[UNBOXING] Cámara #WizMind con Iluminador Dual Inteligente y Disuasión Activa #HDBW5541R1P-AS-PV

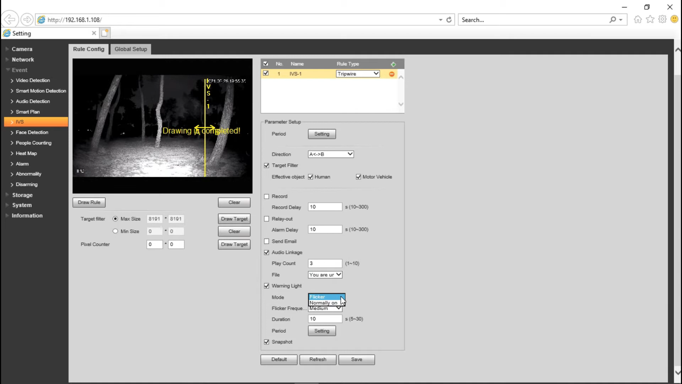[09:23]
la luz de alerta la vamos a dejar en normalmente encendida durante 10 segundos y guardamos nuestros ajustes
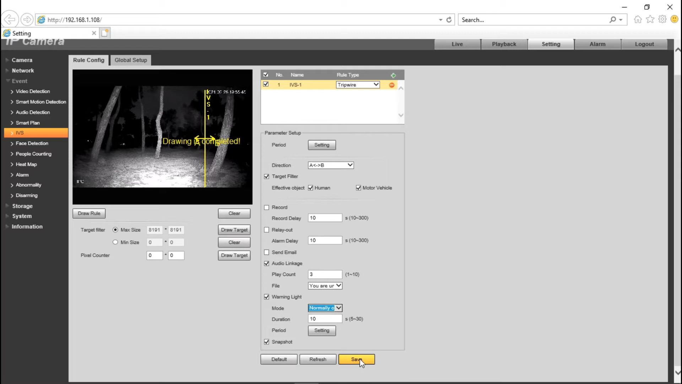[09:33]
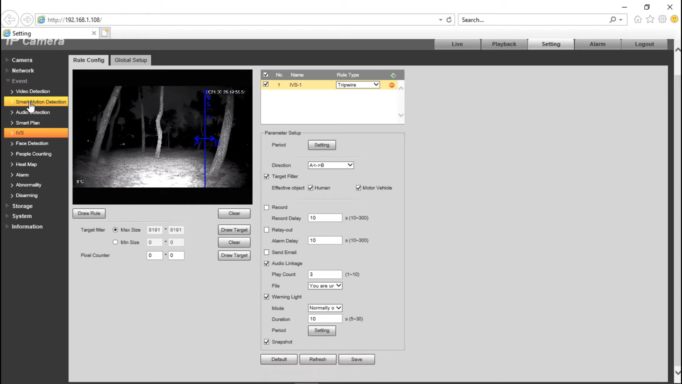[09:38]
ahora nos vamos a detección de movimiento inteligente, habilitamos la funcionalidad, el filtro,
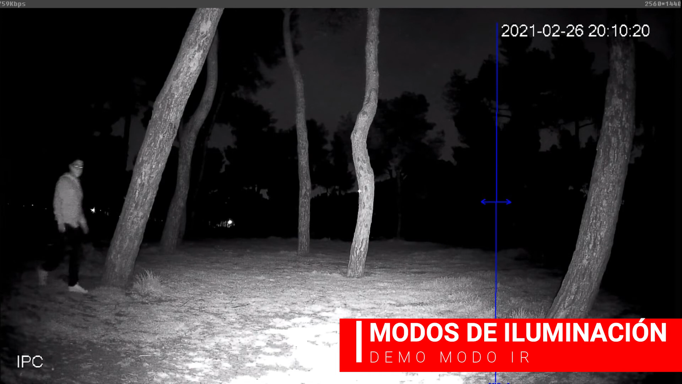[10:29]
aquí se ve como aparezco por la izquierda, la detección de movimiento me lanza el audio
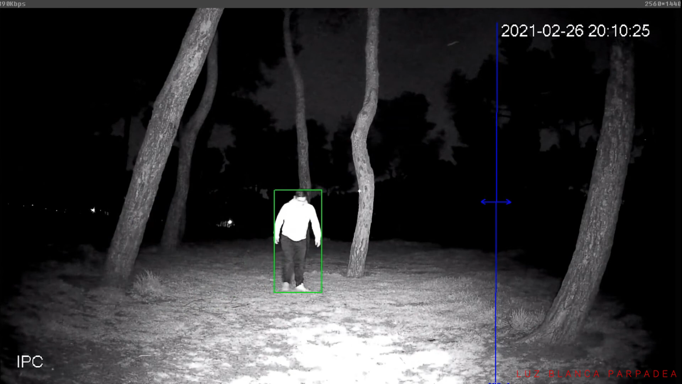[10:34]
como veis son tres veces el audio hasta que cruza la línea, momento en el que recibimos el otro audio programado vale,
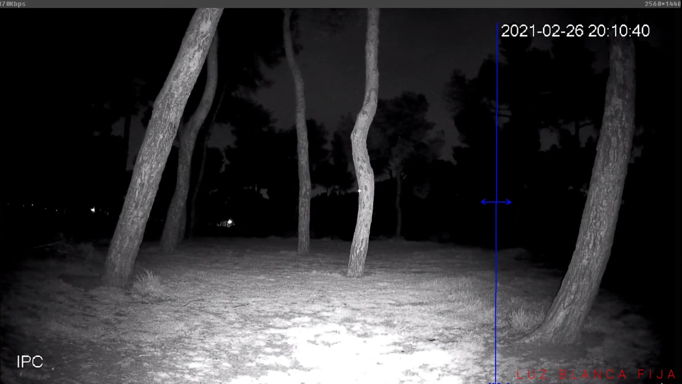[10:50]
como hemos podido ver, ha parpadeado primero la luz blanca y posteriormente se ha quedado fija a continuación cambiamos el modo de iluminación a luz blanca aquí vemos la escena en luz blanca,
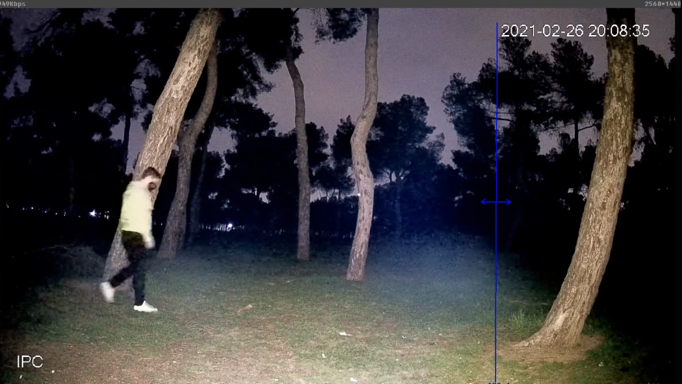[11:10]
ya se ven muchos más detalles, aparece en la escena detección de movimiento, como se puede ver llevo zapatillas blancas, las sudaderas de color verde, máscara de color negro y volvemos a cambiar el sonido cuando cruzamos la regla IBS
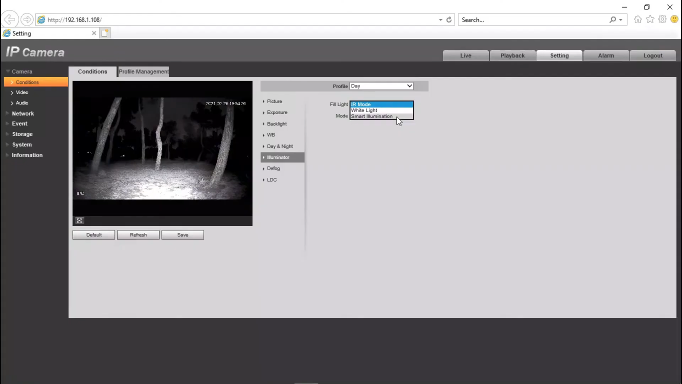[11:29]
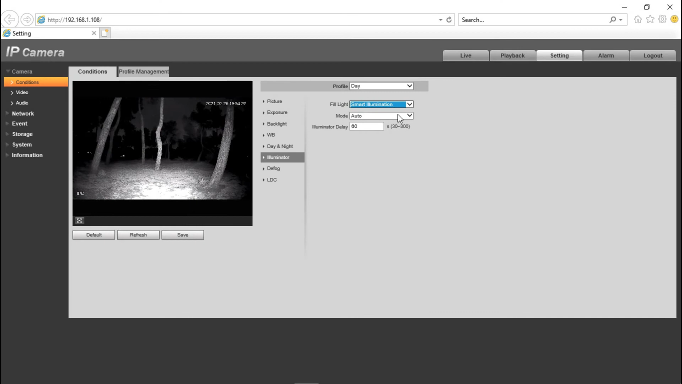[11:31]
finalmente la demostración de la iluminación inteligente, el modo automático y aquí vamos a ponerlo como 30 segundos guardamos los cambios, esperamos